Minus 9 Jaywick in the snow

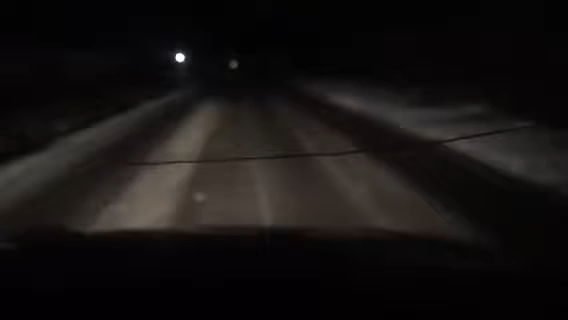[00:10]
The roads are covered in ice, and it is -9 right now at 9:05. Take bloody care, because it is really -8.5 now. But -8.5, -9, it's not good, is it?